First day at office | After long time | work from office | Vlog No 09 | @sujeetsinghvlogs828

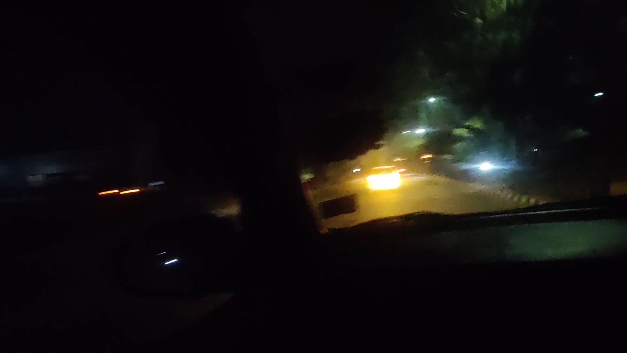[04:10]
बारा बजे तक भर पहुंच जाओंगा और रात
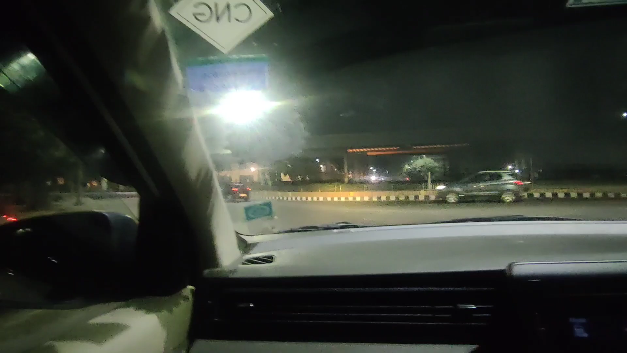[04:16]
में काफी खाली रहता है हो जैसा कि आप देख पा रहे हैं मैट्रो अभी बीचल रहे है साथ 11 तक 12 तक
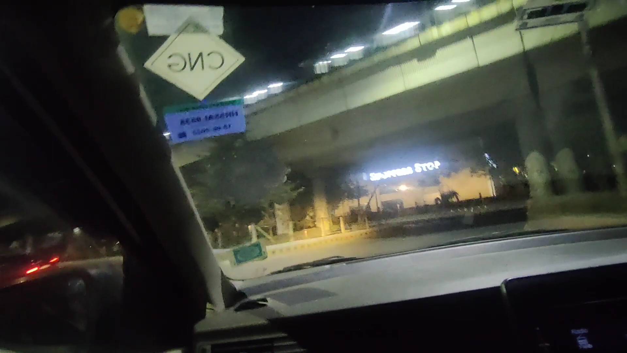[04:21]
चलती है दिल्ली में मेट्रो और कोई परिशानी नहीं होती घर जाने में कि वैसे अगर जाना चाहें तो और यह हम लोग अपने घर के मौलने में अंटर कर चुके हैं तो दोस्तों चलो